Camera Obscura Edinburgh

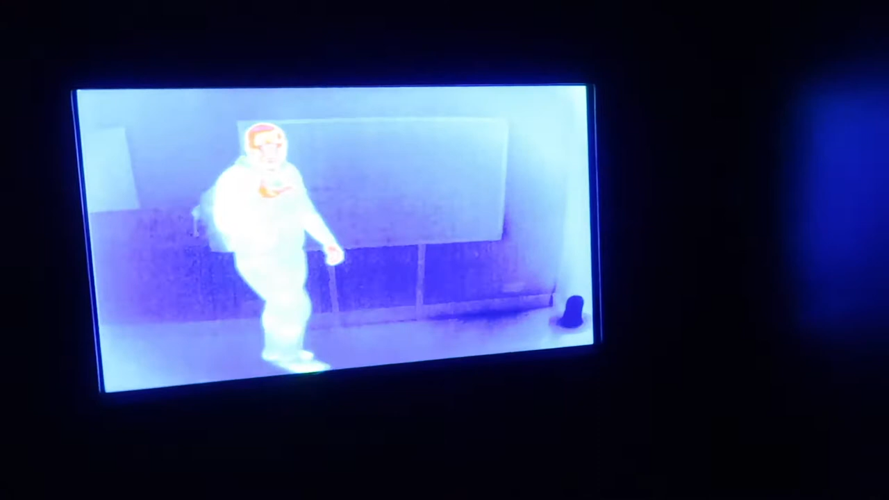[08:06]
How cool is that thermal camera? Look how warm I am. Oh my goodness.
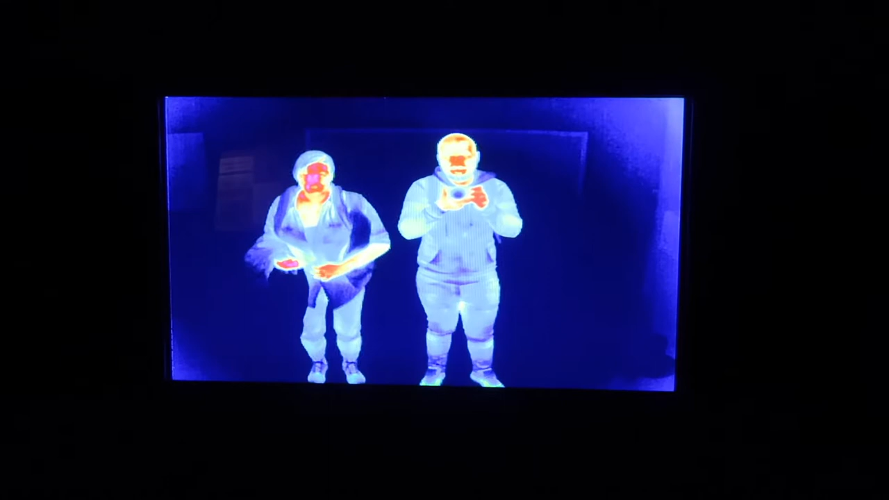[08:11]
I'm roasty toasty. Although this pocket for some reason is really warm look.
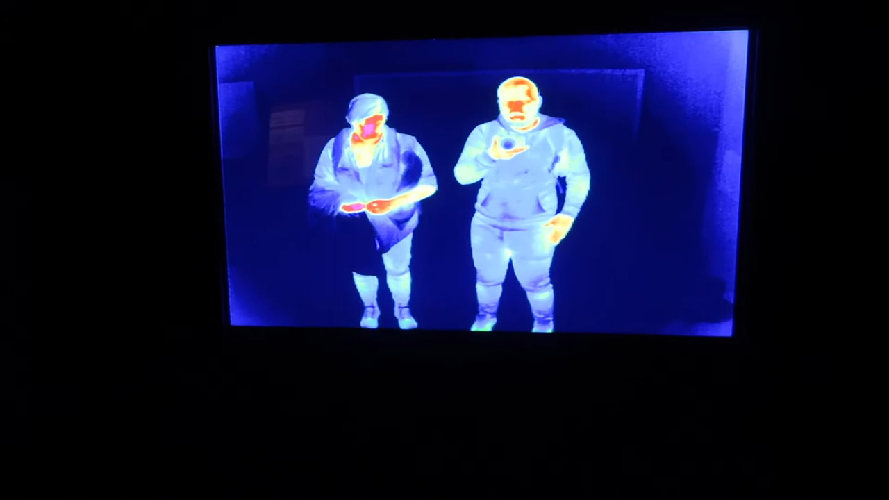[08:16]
So look how cool is this. You can warm bits up on you.
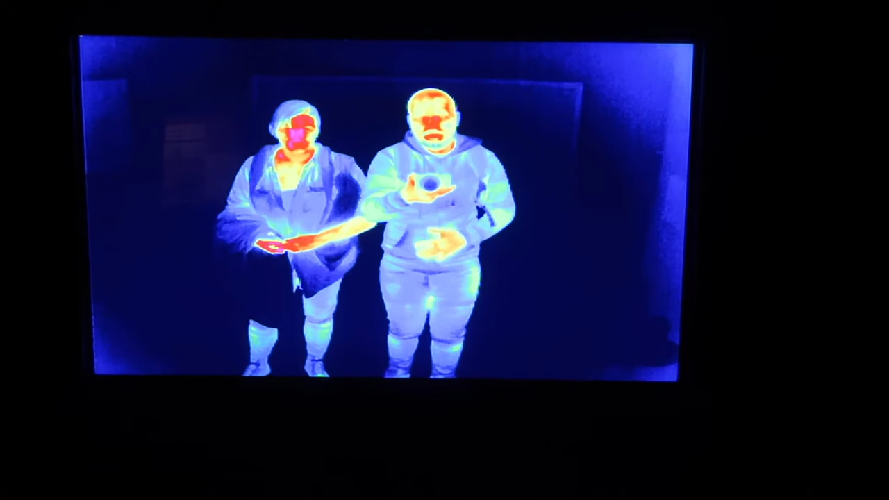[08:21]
I can handle what my hands are. Your hands are roasting compared to me. What is that?
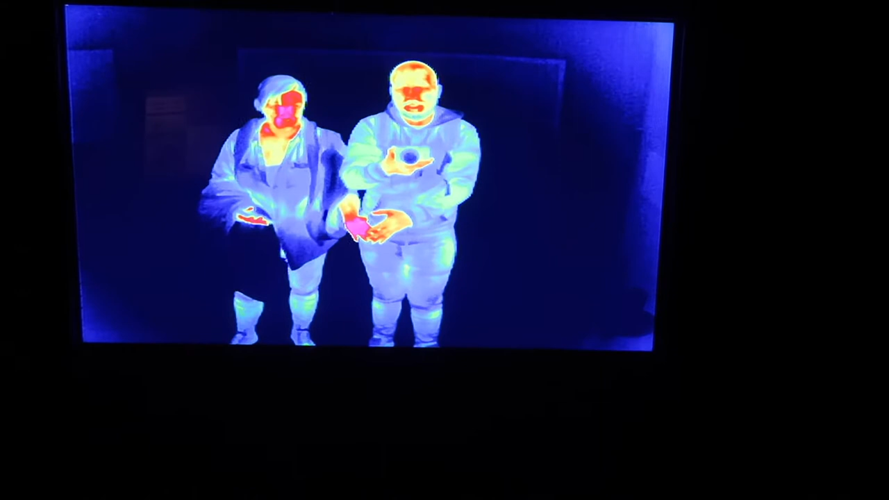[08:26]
And your face is roasting compared to me. Oh my big bald head is roasting. Let's get you to make a closer look.
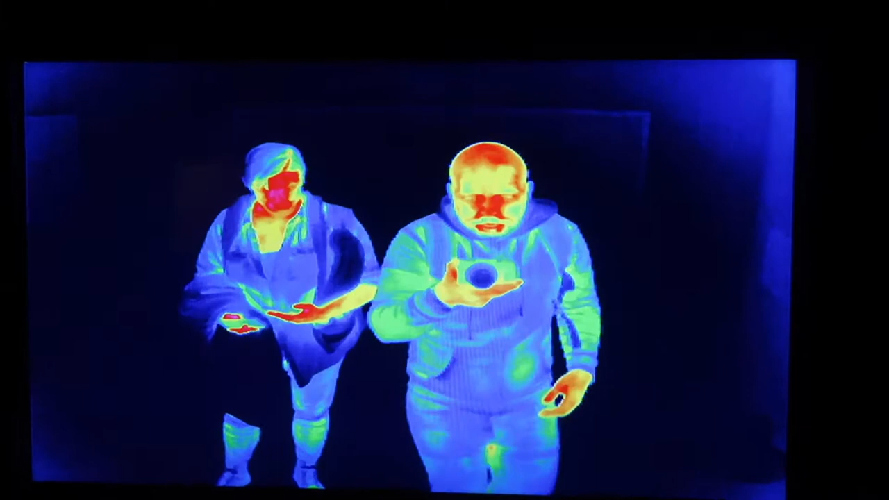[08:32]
Look how warm. And then heat bits up.